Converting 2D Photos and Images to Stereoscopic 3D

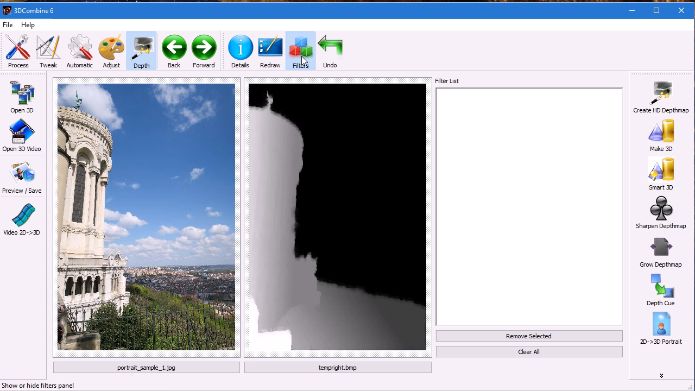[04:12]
filter list I'll use the portrait function on each of these and I can flick through them and